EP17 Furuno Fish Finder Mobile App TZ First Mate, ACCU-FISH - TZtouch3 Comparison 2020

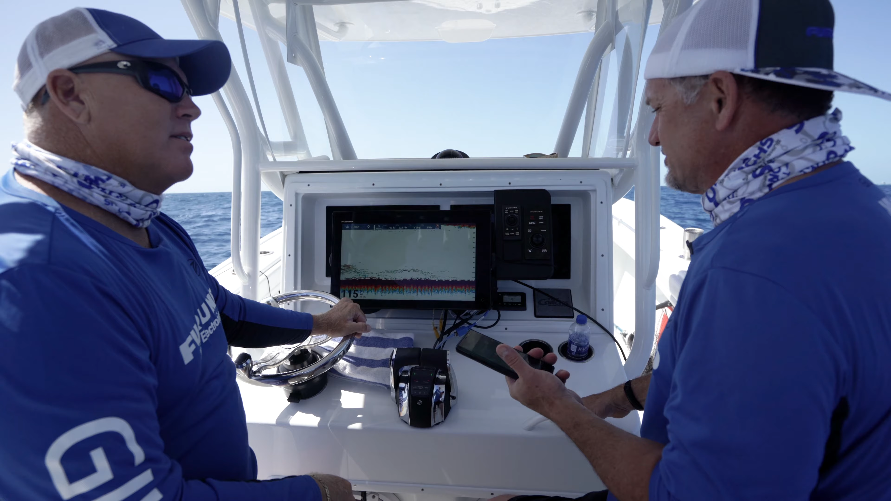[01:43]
You know, with TZ Touch 3, we've introduced a new app that you can go on the App Store or the Play Store.
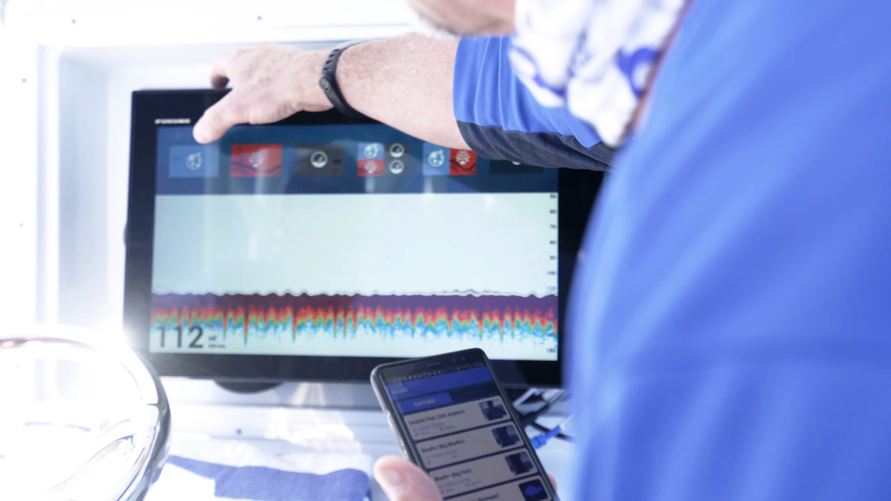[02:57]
You'll see right here, there's my dolphin I just caught.
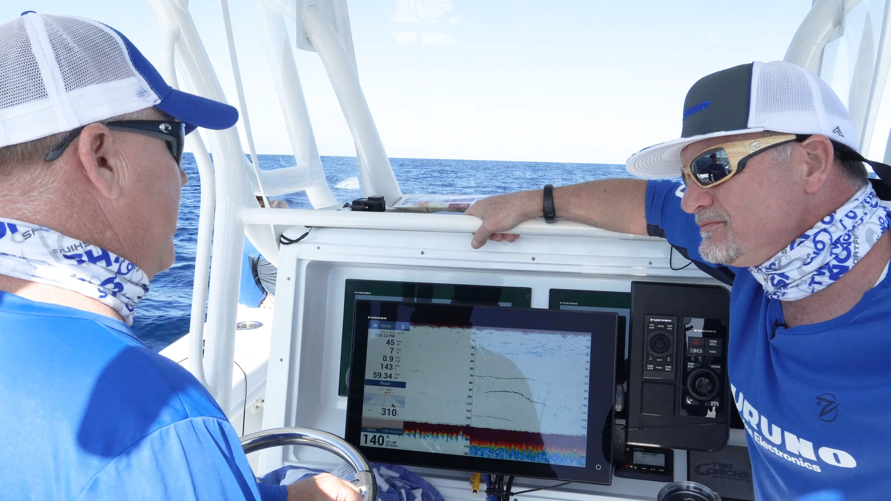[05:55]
How does the AccuFish feature work?
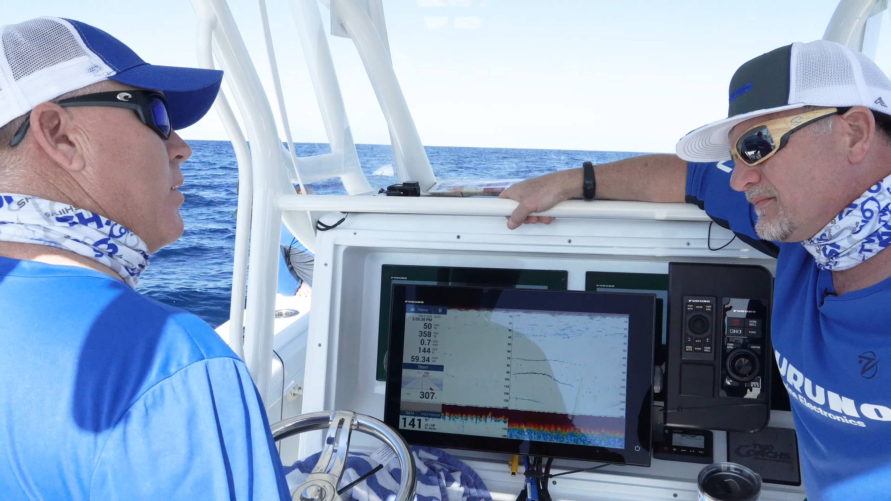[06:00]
How do you know?
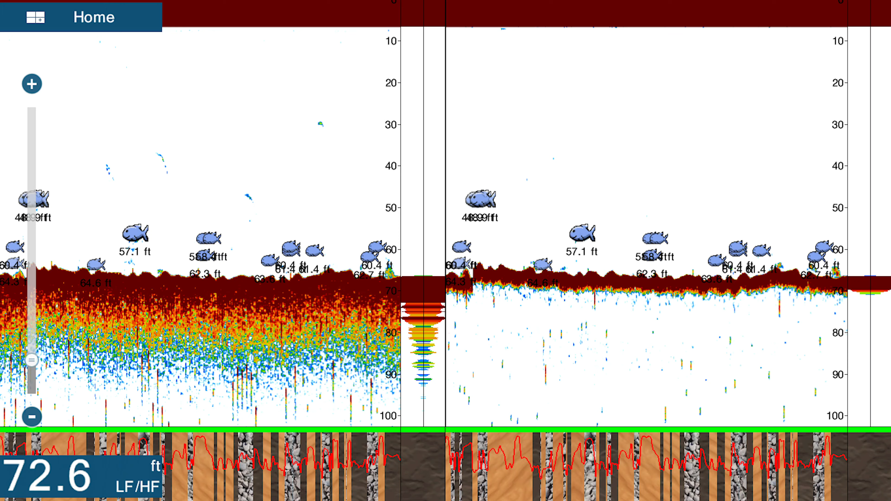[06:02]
On screen: depth 72.6 ft
The AccuFish feature is designed to show you the length of the fish that you're over. And the way it works is that the fish itself has to be,
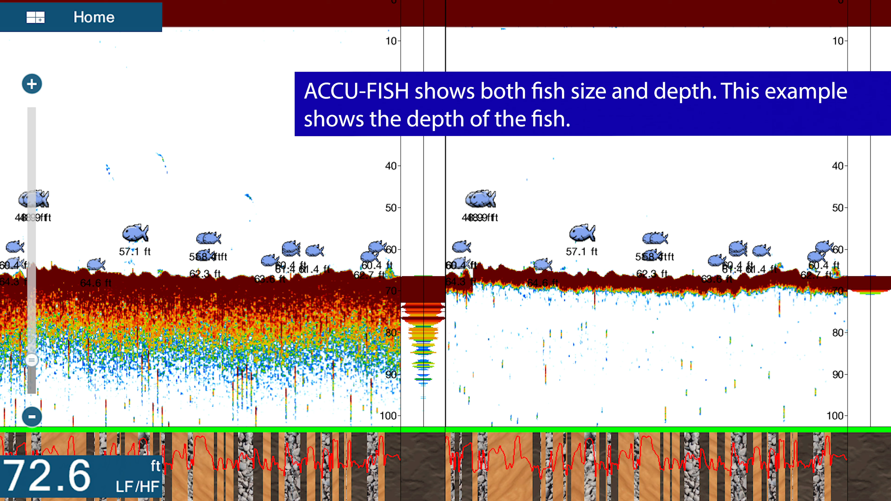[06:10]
On screen: depth 72.6 ft
you have to pass over the fish with both the high frequency beam and the low frequency beam. And in order for that to happen, the transducer has to be designed in a certain way. Certain transducers have a narrow beam high frequency and a wide beam low frequency. And when the fish passes through both of those beams, we can do a comparison analysis and how it looks and how it measures against our electronics or our circuitry in both beams. And we can calculate the fish size. So it's actually pretty cool. When the fish passes through both beams, it'll give you a number.
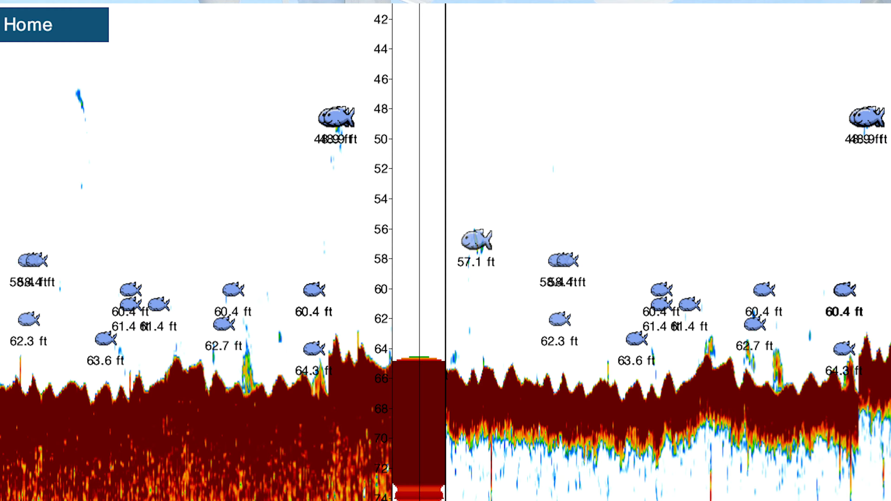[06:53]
If it only hits one beam, it won't give you a number. So that's how you know. If you get a number for AccuFish and it shows up right next to the fish, it'll show it to you in inches.
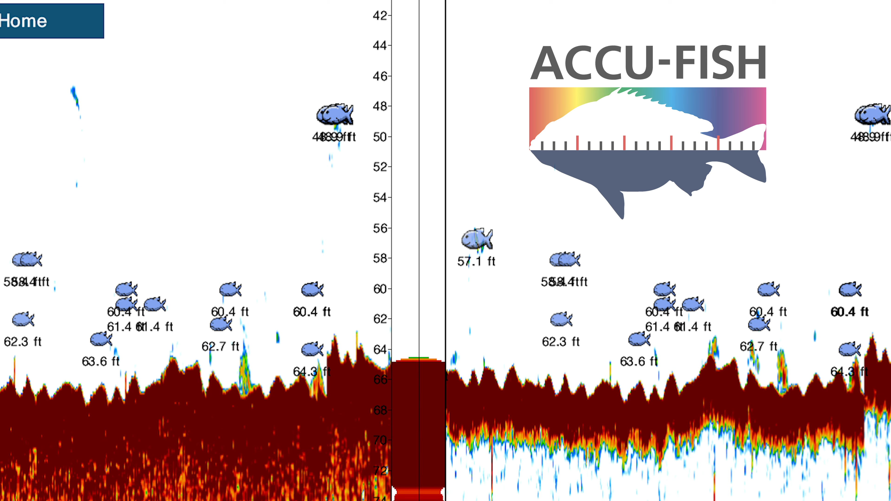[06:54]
If you're in feet units, for example, or centimeters, if you're in meters for Europe and other parts of the world. You know, it could determine whether you want to drop on certain fish
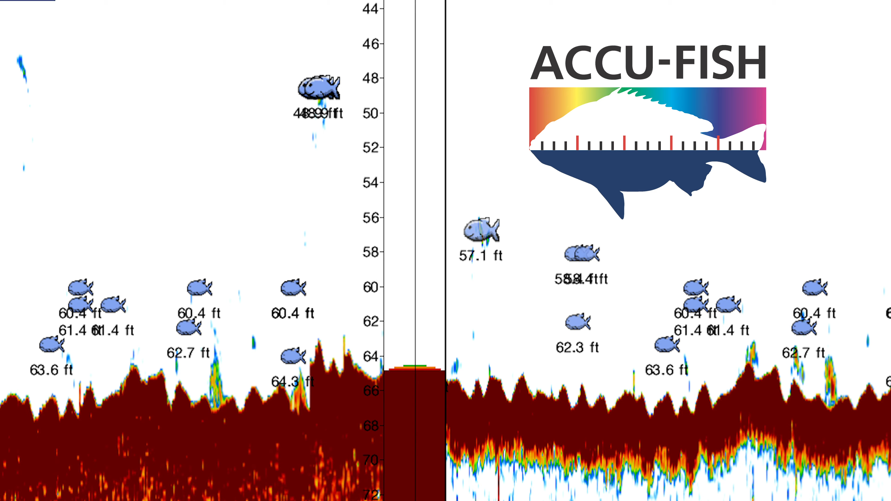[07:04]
or whether you want to pass those fish and go for larger ones in a different area. Now, how about the bottom discrimination? How does that work? That's another great question.
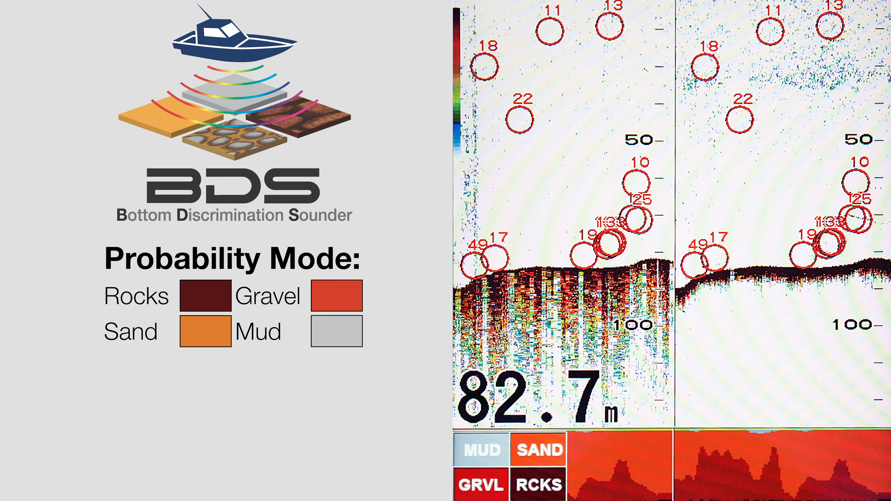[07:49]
On screen: depth 82.7 m
And we can use that information based on our own testing to say, okay, these kinds of returns, when we look at it with the narrow beam high frequency and the wide beam low frequency, we can tell that that's most likely going to be sand or most likely going to be mud or rocks or gravel. So that's the way that we actually process that information.
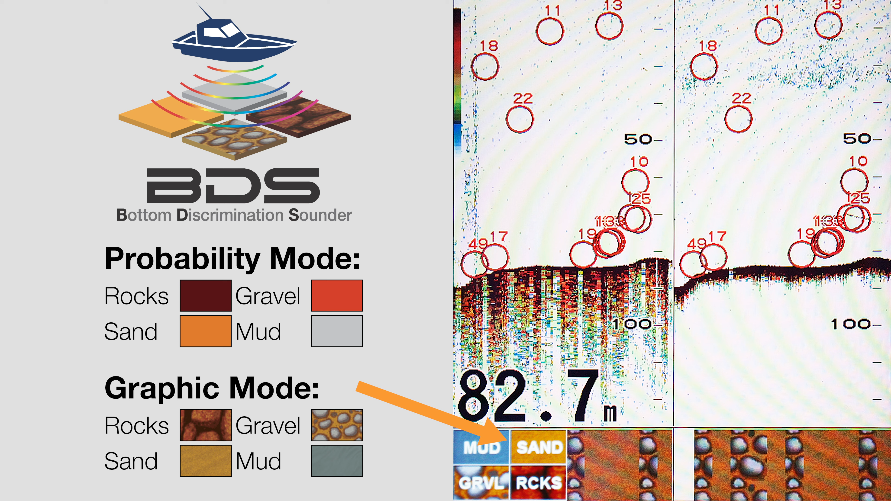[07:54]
On screen: depth 82.7 m
And we'll pop it up in a texture on the bottom of the display that you can easily just look at and automatically identify really quickly. So the texture has different kind of appearances. And when you're over rocks, it looks like rocks. When you're over sand, it looks like sand. Wow. So it's really easy to understand. And, you know, crab fishermen, for example,
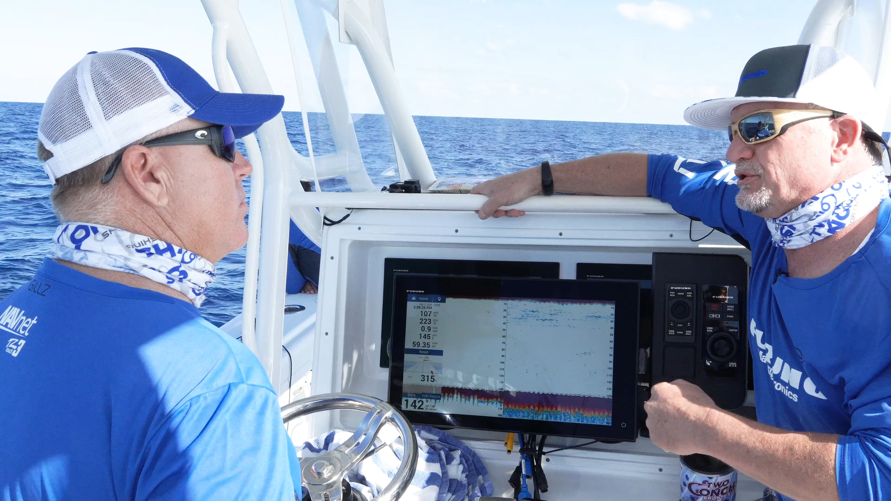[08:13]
they're looking for like a gravel or a certain kind of bottom that would that where the normal where normally crab would have it to, you know, crab habitat. Maybe for rockfish, you're looking for rocks.